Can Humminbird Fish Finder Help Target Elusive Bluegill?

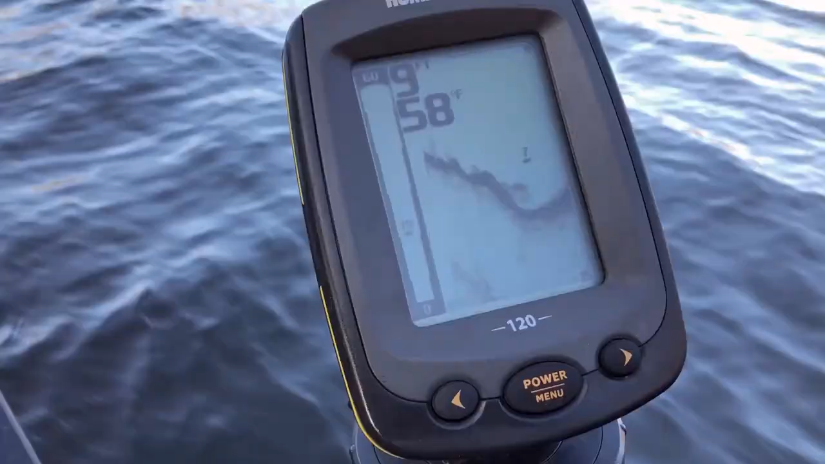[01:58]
On screen: water 58°F
It is time to whip out the fish finder to help confirm that there are indeed fish below,
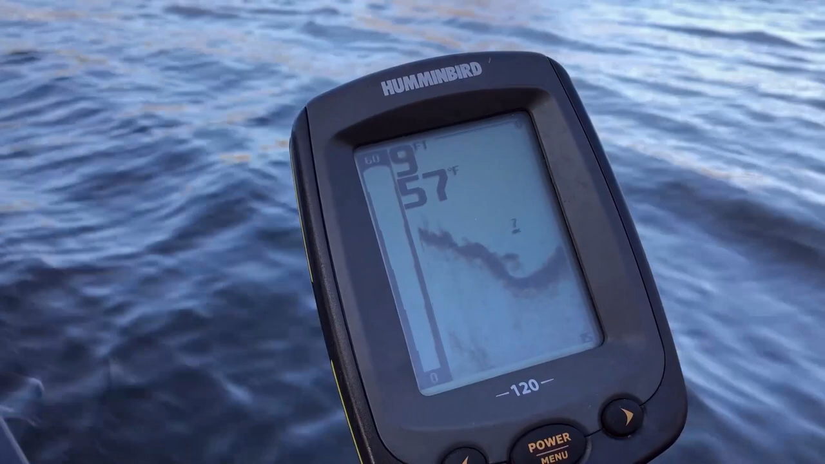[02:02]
and to show me what the depth is. Switch to a small curly tail.